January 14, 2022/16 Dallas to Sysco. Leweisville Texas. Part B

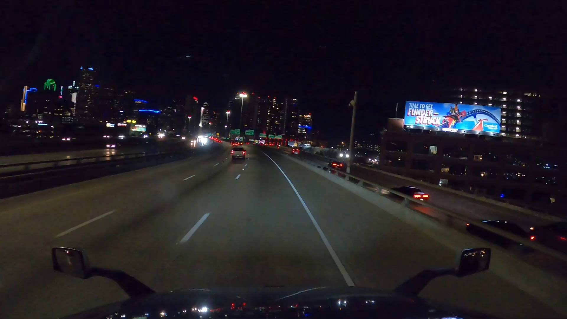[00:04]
We are currently traveling on Interstate 45 North.
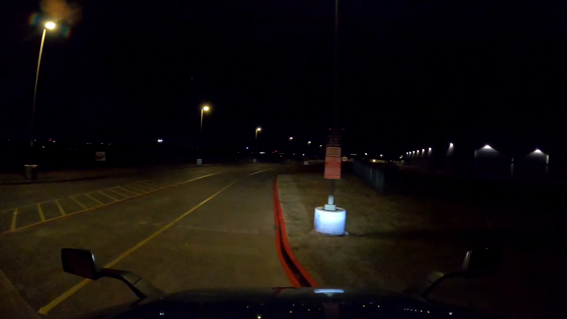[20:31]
Take it that the middle lane is a staging area? Kind of makes sense, right?
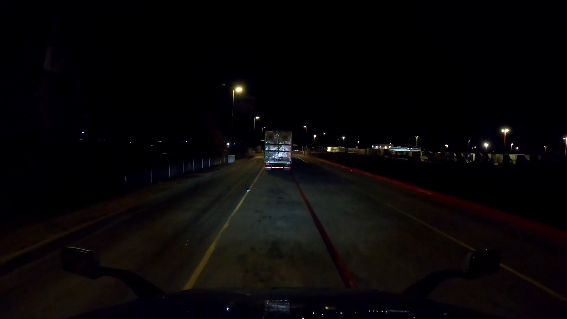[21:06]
That's kind of smart. All right, good night, everyone.
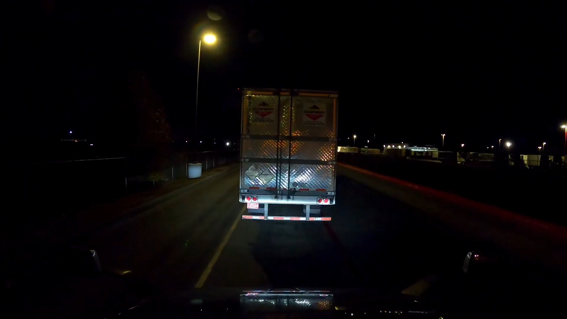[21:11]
Once again, thank you so much for watching. Peace. Good morning, everybody. John, if you could hear, greetings from Louisville,
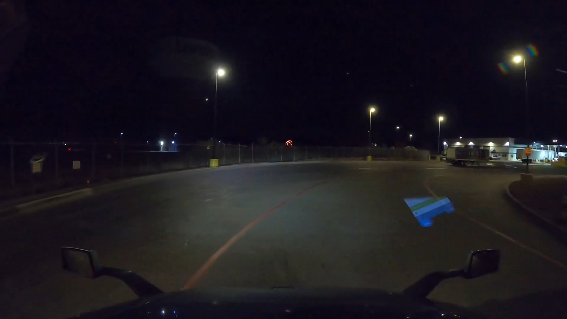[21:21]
Texas. According to that water tower, this is actually Louisville. But the address on Google Maps is different. Who knows?